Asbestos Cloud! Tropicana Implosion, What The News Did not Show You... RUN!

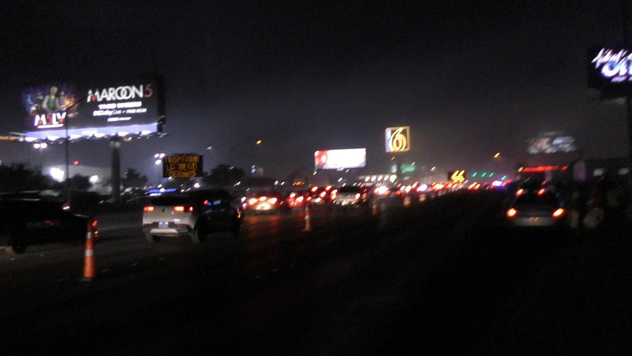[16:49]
I was up there. It's a big old dust cloud up there.
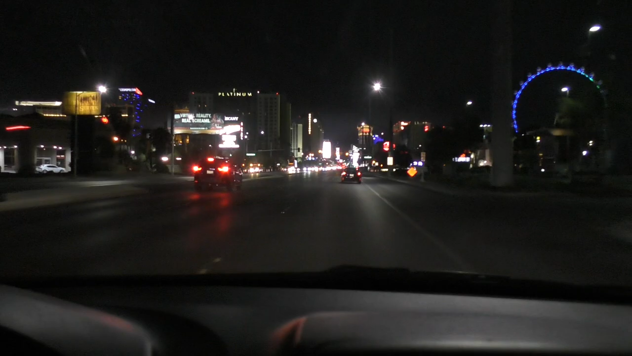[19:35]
Okay, guys, the sphere is over there.
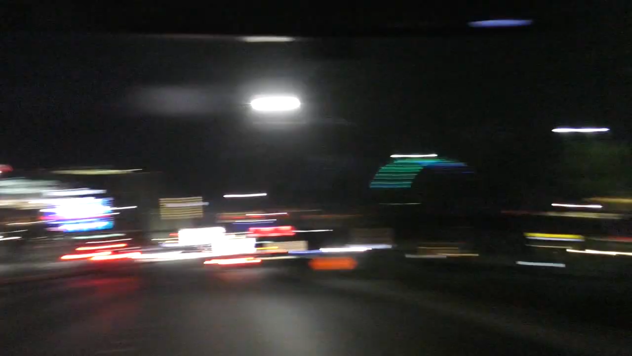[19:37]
For perspective, if you look this way, it is hard to see,